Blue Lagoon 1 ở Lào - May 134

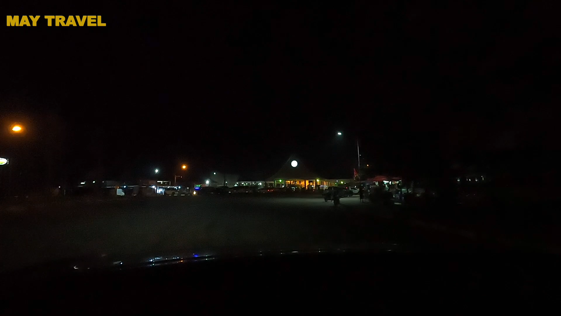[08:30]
Chua rồi Bay bay thiền nào? Bay bay Lào ná Bay bay Lào ná Má mệt rồi không? Má mệt rồi Nói kìa Ok, bay bay Lào ná mọi người đây ở trên cái cầu Hủ Nghị này là đã thay đổi rồi lại rồi nha mọi người là người Thái đi phía bên
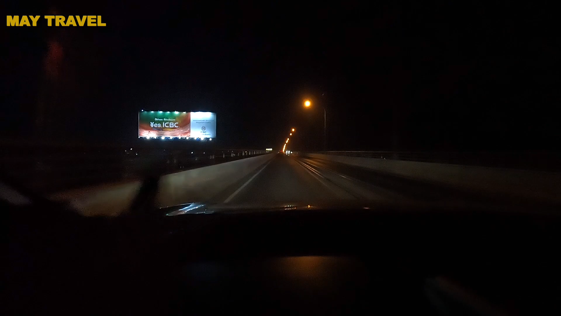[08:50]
trái rồi nha mọi người nha ra khỏi ra khỏi gọi là gì cửa khẩu ra khỏi cái cửa của Lào là đã quay trở lại Thái rồi Thái Lan Quyếu Khâm rồi Thái Lan
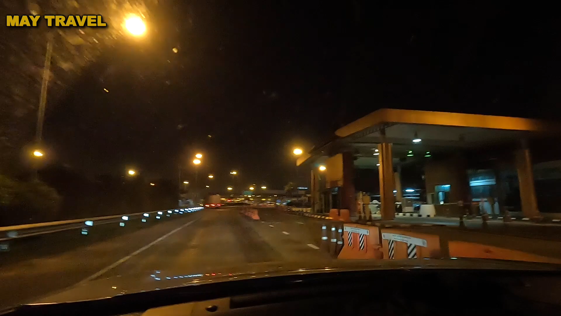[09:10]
mọi người đây là cửa khẩu Thái Lan nha mọi người welcome and welcome back to Thái Lan đi
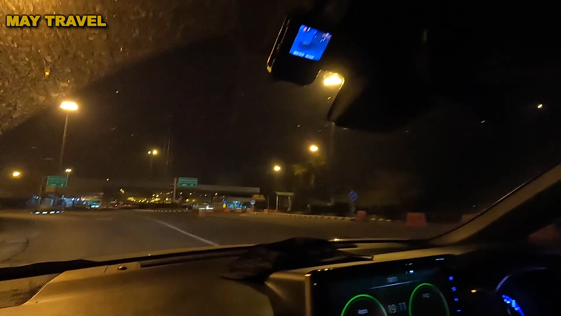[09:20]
về Thái Lan rồi mọi người ạ